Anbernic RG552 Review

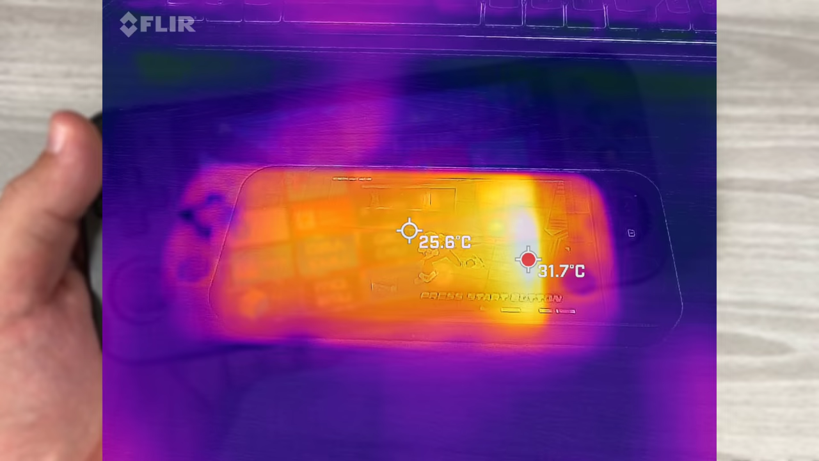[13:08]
On screen: spot 25.6°C
Now, when we're talking about all of that, obviously we should talk about thermals as well because it has a heatsink and fan. Now, this is actually a really positive thing.
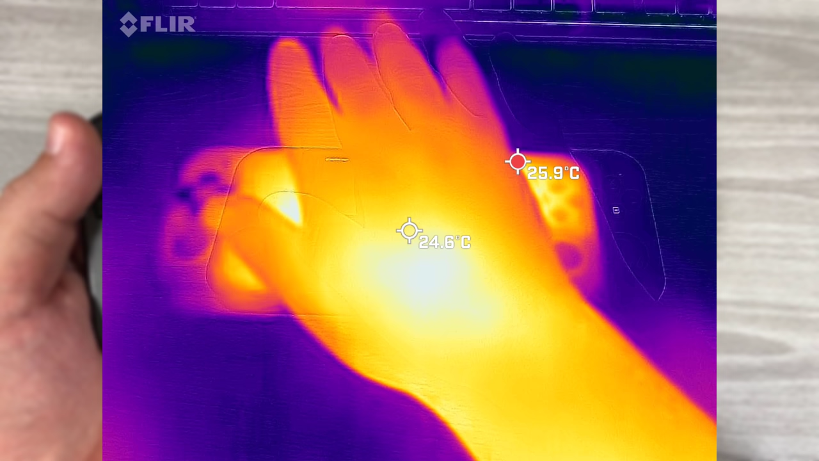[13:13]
I have taken a thermal camera out of playing this device for about 30 minutes,
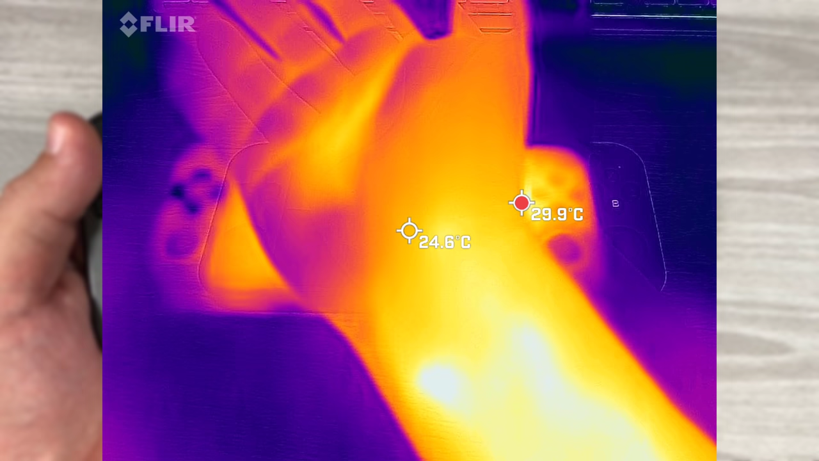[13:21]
and there is no thermal radiation from the heatsink and fan that
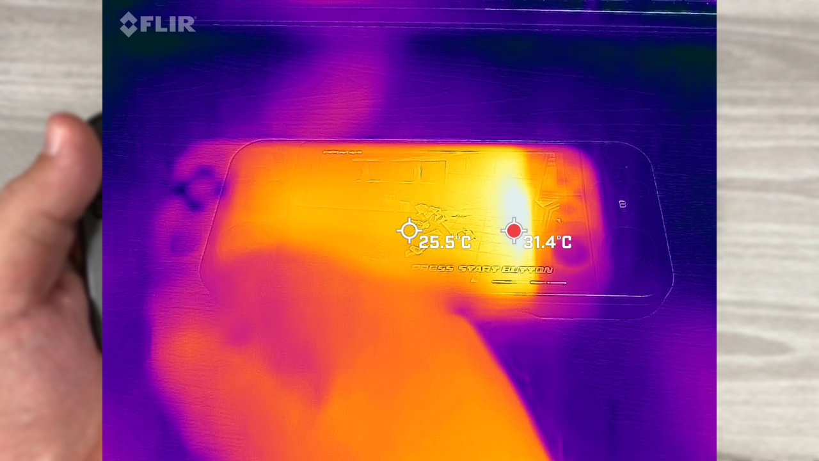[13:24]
On screen: spot 25.5°C, max 31.4°C
radiates outward to the case itself at all. So you may see that it may look like it's a little bit hot in this picture,
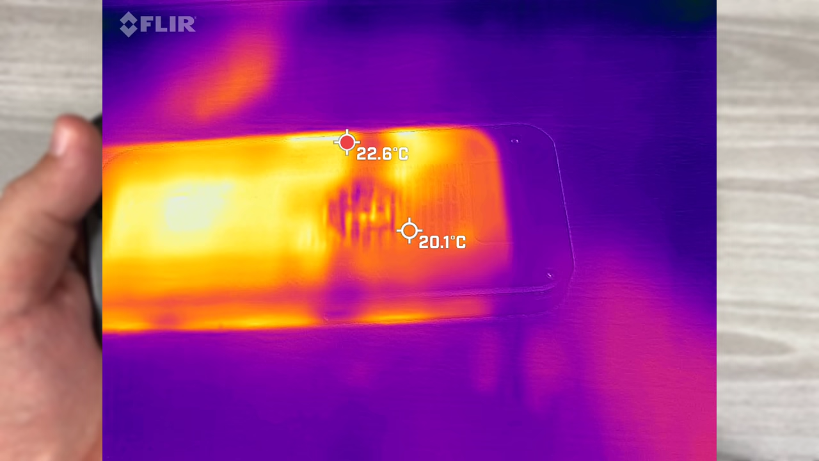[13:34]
but if you compare it to my hand is actually hotter than the device itself, even after 30 minutes of it going hardcore on emulating.
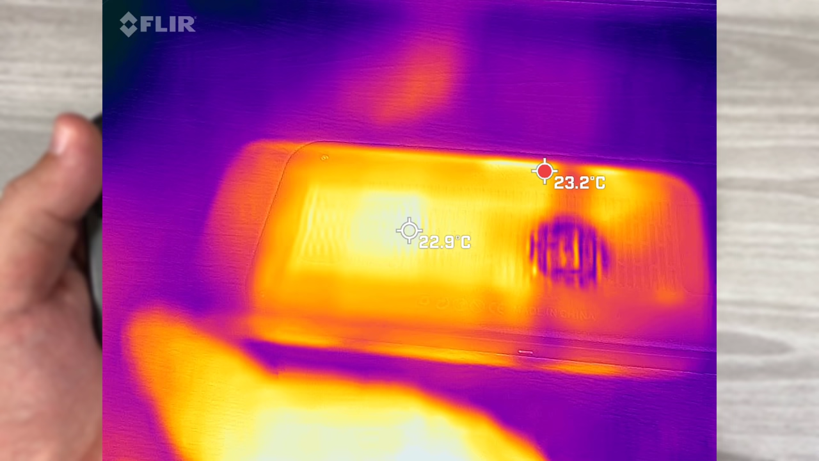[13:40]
So overall, thermals on the device are very, very good.